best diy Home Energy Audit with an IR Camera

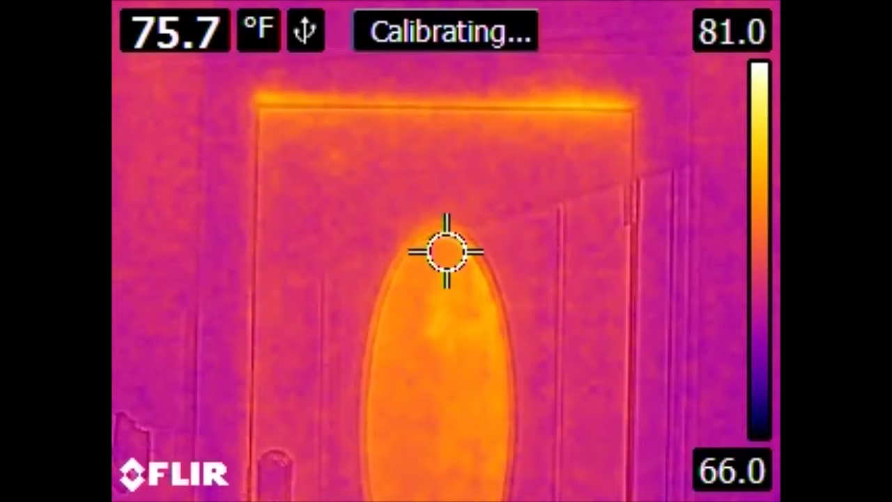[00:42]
On screen: spot 75.7°F
Something to know when looking at these images, the upper left hand corner is recording the temperature of what the targeting reticle in the center is looking at. The scale is on the right. The scale is important to pay attention to when using these kinds of devices because the color will shift to try to maximize contrast. So if we were to take this camera and move it and point it towards an air conditioning vent, we see that the scale changes significantly. So the areas around the vent now are a yellowish color,
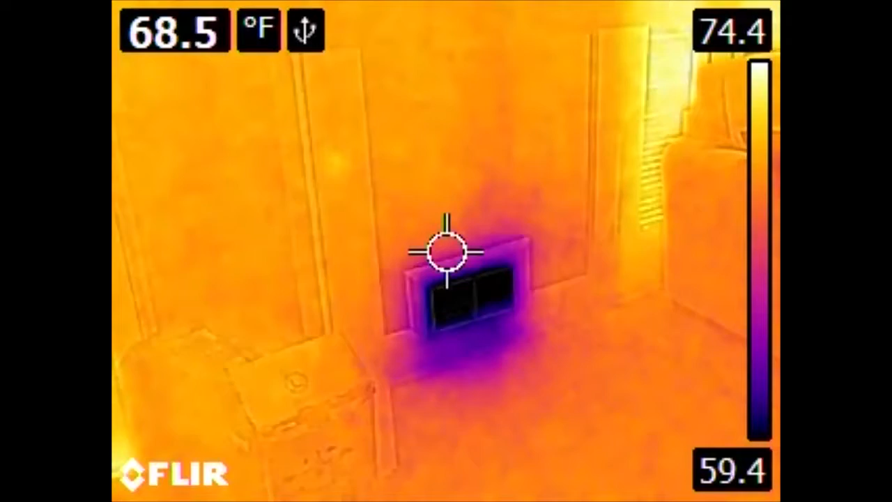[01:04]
On screen: spot 68.5°F
whereas they would have been a darker color if we were actually looking outside because the scales changed. So let's take a look at some things. This is the front entry door. Not a real surprise there. We have gaps and therefore leaks conducting heat through the top and bottom of the door, as well as the glass itself. This is an insulated door, but if you don't have a good seal around the perimeter, you'll have some leaks.
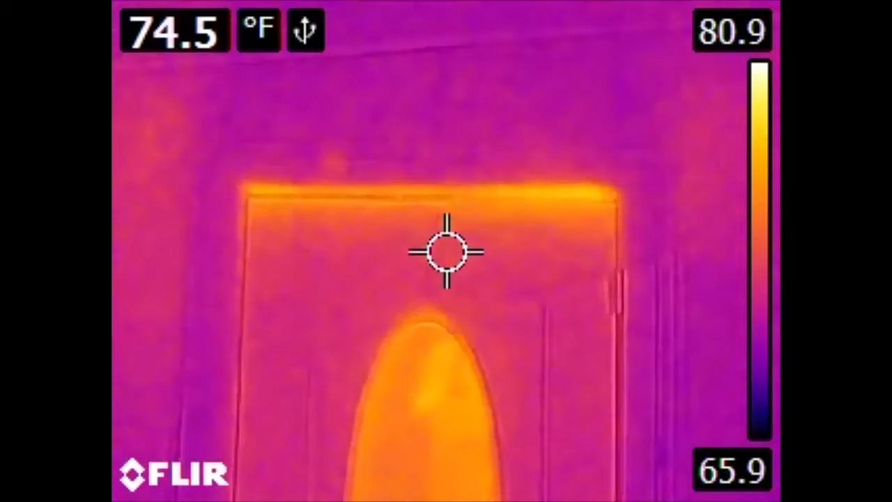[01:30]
On screen: spot 74.5°F
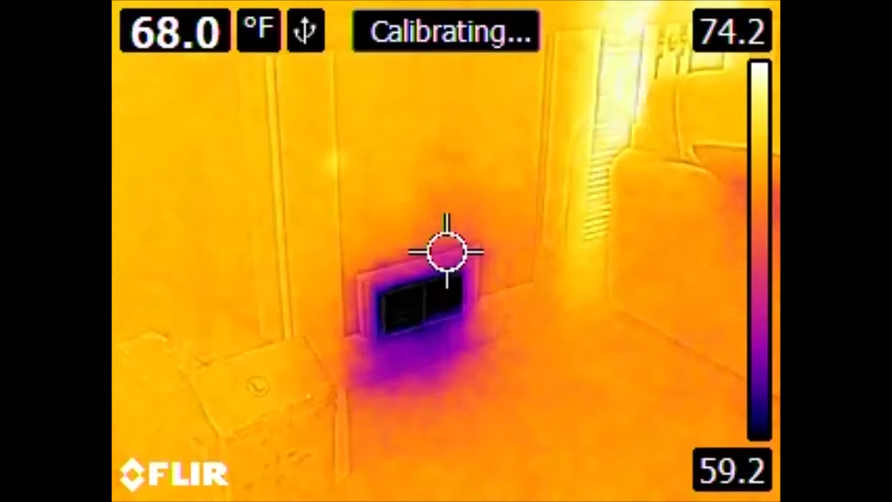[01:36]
On screen: spot 68.0°F
Here is our aforementioned output or register vent for our air conditioning system. It should be noted that outside it is 90 degrees Fahrenheit right now.
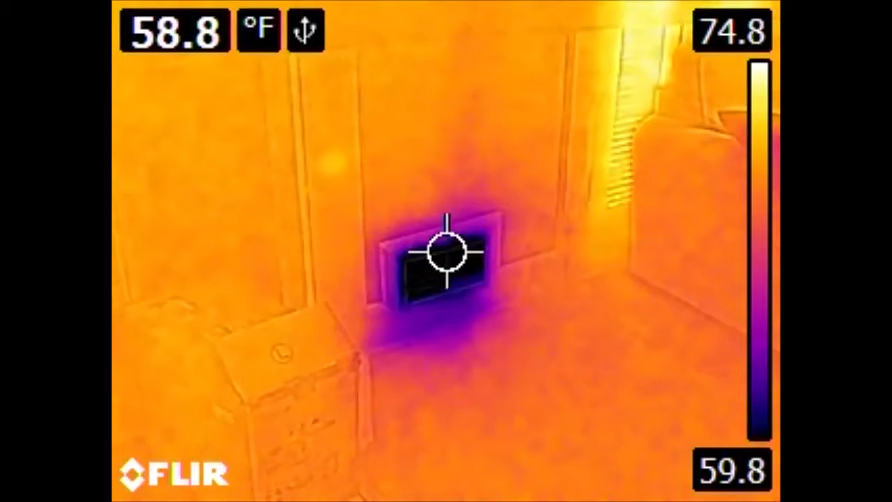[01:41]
On screen: spot 58.8°F
The general temperature of the interior of the house is around 73-74 degrees Fahrenheit.
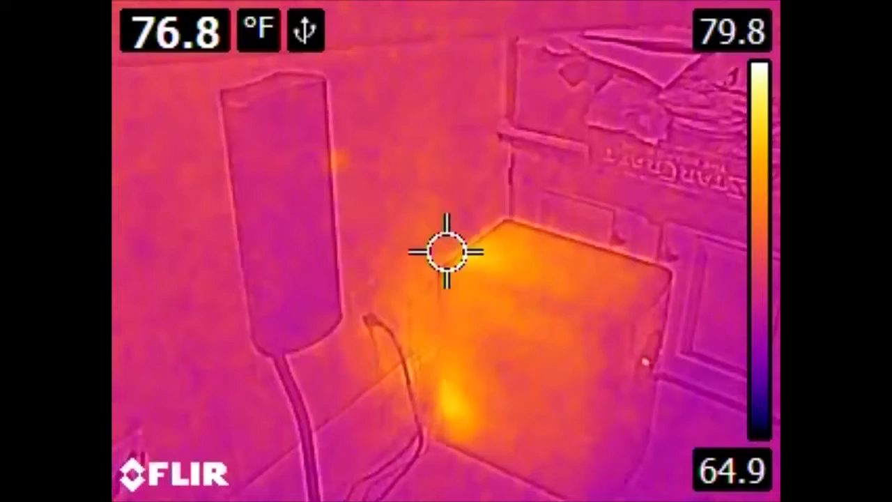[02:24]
On screen: spot 76.8°F
But we can see that we are producing a good bit of heat because some portion of this device is always on. And if you're trying to maximize the efficiency of cooling, this is a problem because any heat produced is not only electricity consumed to produce the heat or whatever electrical process caused it to be produced in the first place,
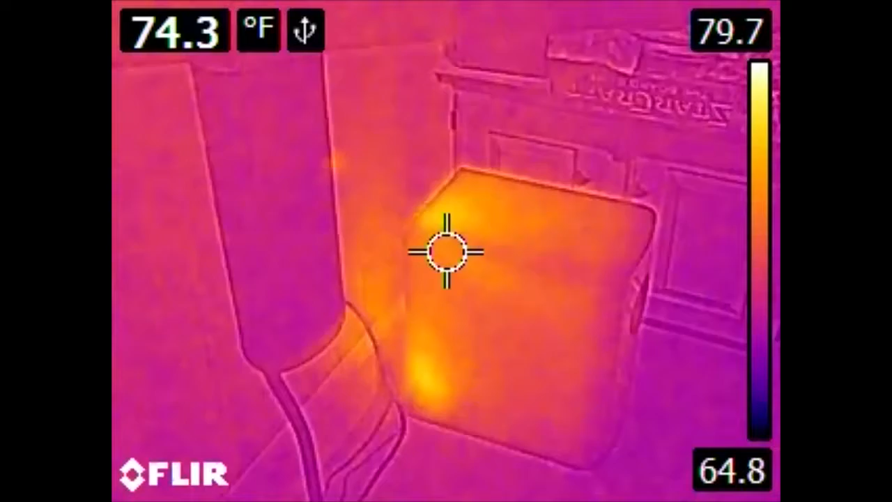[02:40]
On screen: spot 74.3°F
but you are also spending energy in the air conditioning to move the heat outside of the house. We can also see a bit of heat coming off the PS3 here.
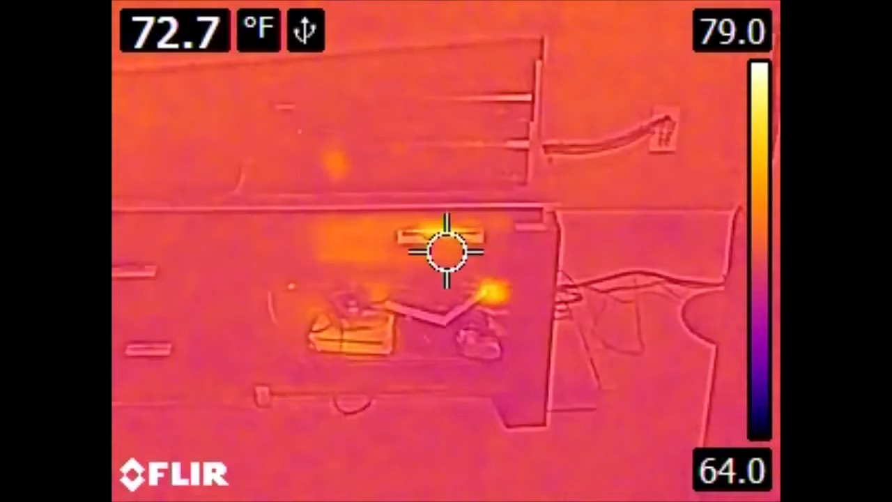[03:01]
On screen: spot 72.7°F
Now, something of note. The PS3 looks like it is sending off some heat from around this area. This is actually reflected. The plastic is metalized to give it a chromy finish, and that metalized film is a radiant barrier. It reflects infrared.
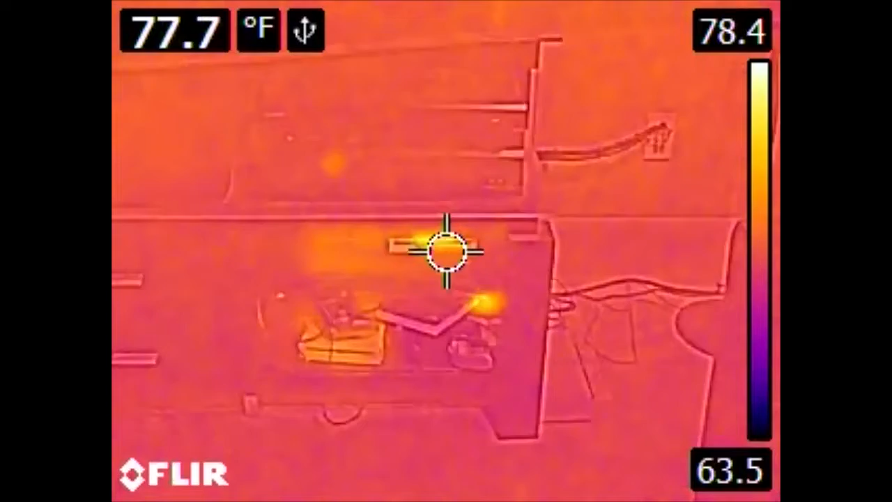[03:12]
On screen: spot 77.7°F
And actually, the infrared that it is seeing now is my infrared reflection in it. Over here, we have the home theater PC.
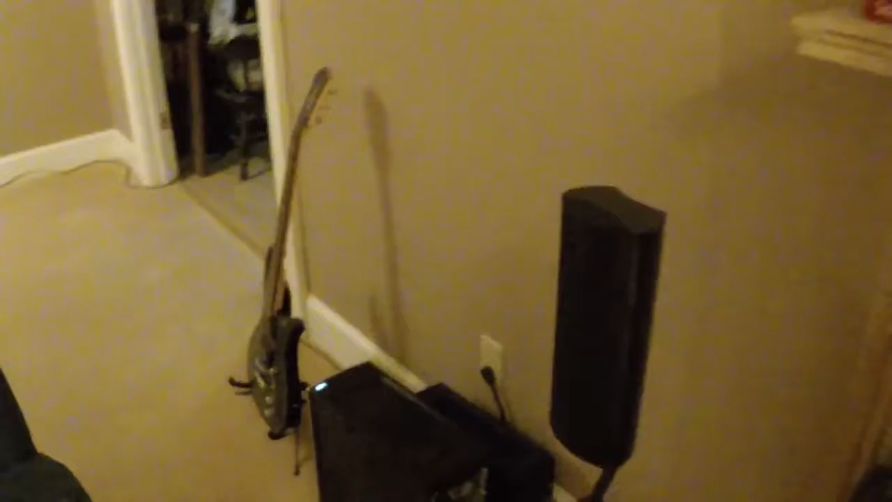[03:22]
Where its power supply located is somewhat obvious.
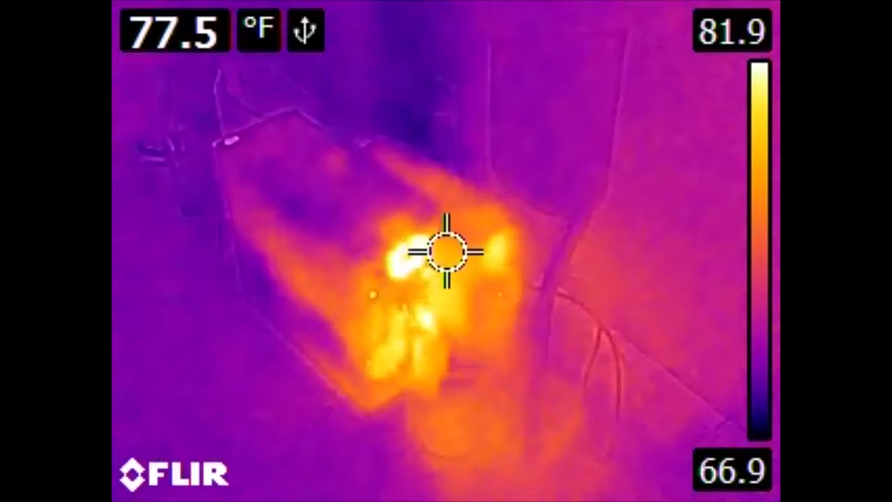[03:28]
On screen: spot 77.5°F
And also, off to the right, we have a UPS.
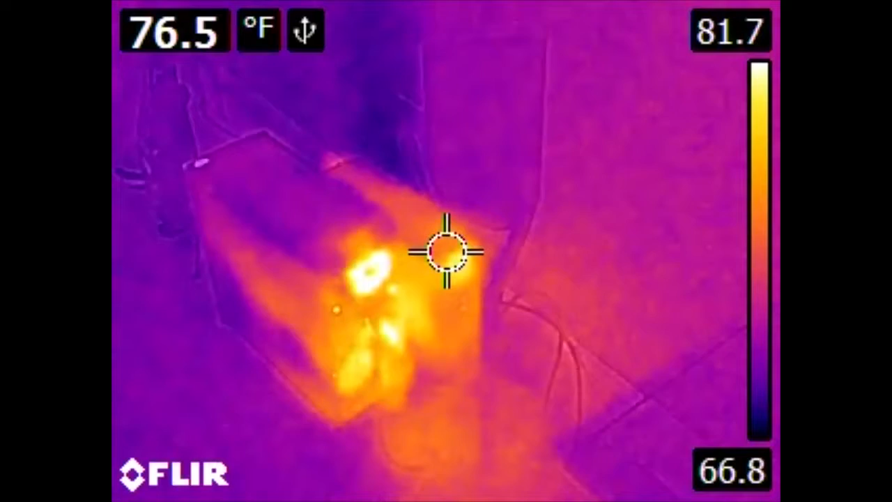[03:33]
On screen: spot 76.5°F
And the UPS's batteries are pretty much in a constant state of charging, and so it is consuming some heat. Now, of a special interest is the wall behind it.